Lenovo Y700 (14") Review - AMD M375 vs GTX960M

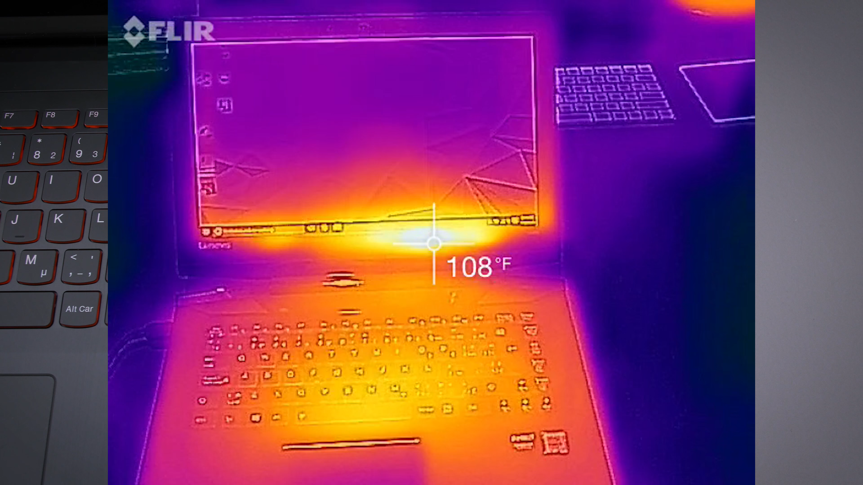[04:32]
On screen: spot 108°F
There's two fans in there, and it never goes too far above 100 Fahrenheit. It's still comfortable to use.